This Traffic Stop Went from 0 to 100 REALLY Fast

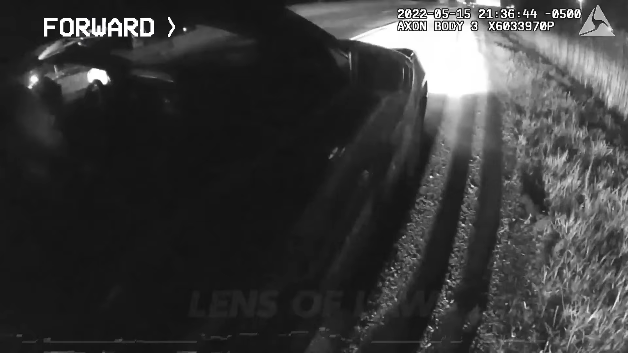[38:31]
While this was happening, a second officer appeared on the scene and approached the vehicle.